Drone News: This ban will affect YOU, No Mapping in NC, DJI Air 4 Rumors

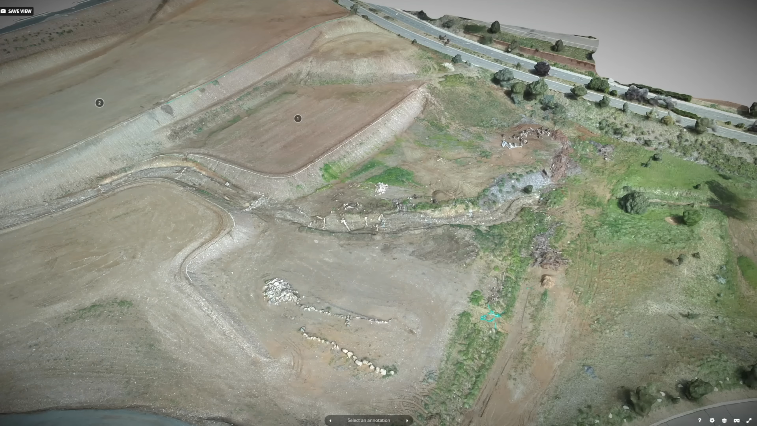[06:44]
surveying and photogrammetry, stating accuracy, providing location and dimensional data and producing orthomosaic maps,